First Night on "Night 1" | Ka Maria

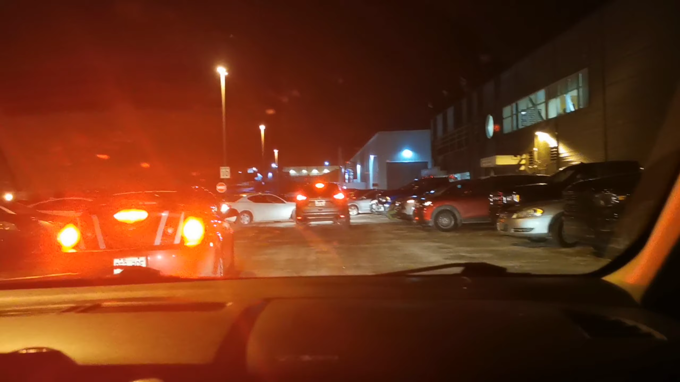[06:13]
pwede na yun po yung kotse ni Rafi na rin maparkingan ha hindi na nakikita na kung pa parkingan natin